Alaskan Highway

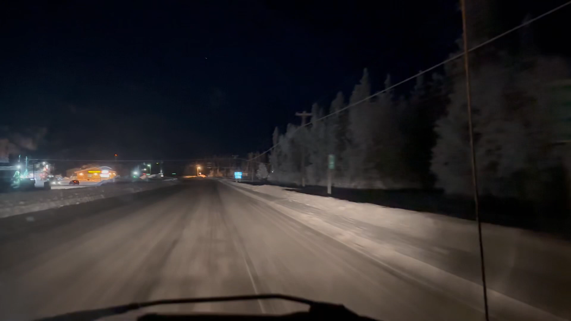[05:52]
here we are we're in glen allen 117 miles from valdez yeah there's iga that's the market
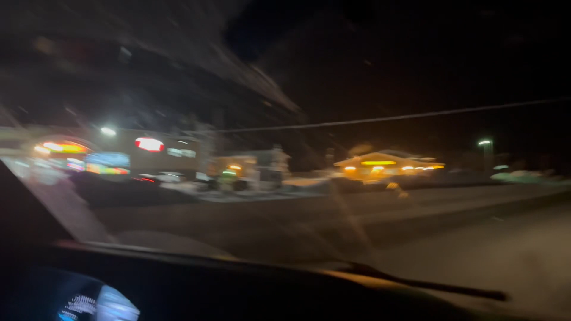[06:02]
we'll see if there's a time and temperature we've seen them man you gotta look at this look at these trees man we're in a